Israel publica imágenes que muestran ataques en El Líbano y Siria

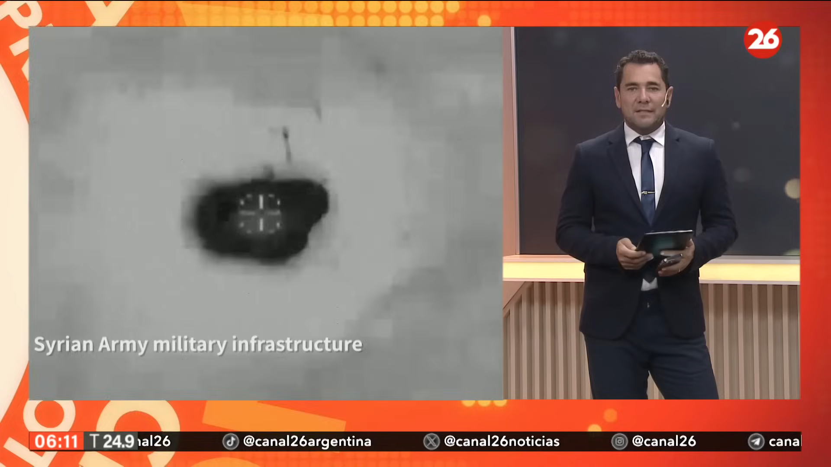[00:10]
Israel ha publicado algunas imágenes a través de sus drones,
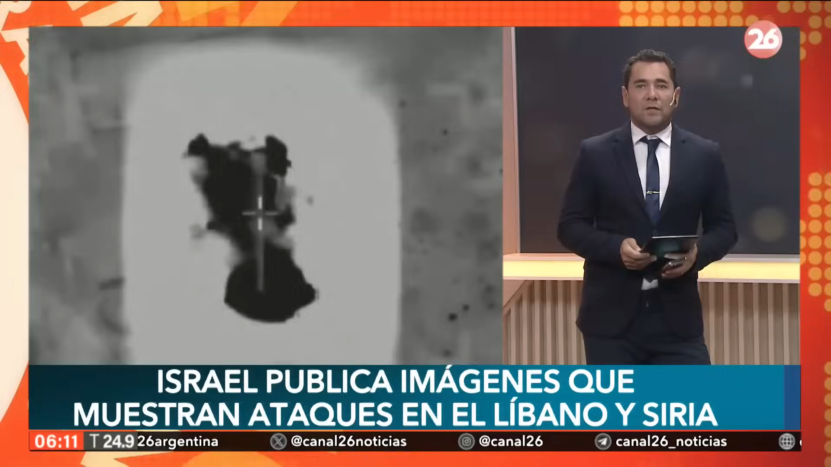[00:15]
en algún caso alguna imagen satelital, que muestra
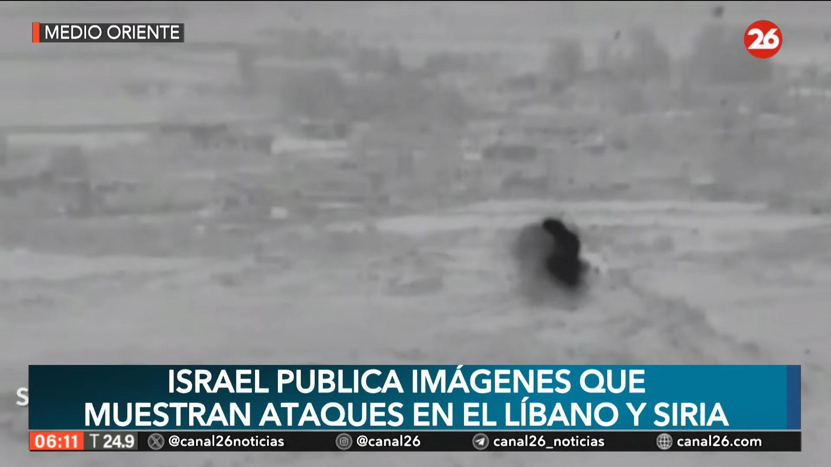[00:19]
videos que supuestamente se refieren a ataques en el Líbano y Siria.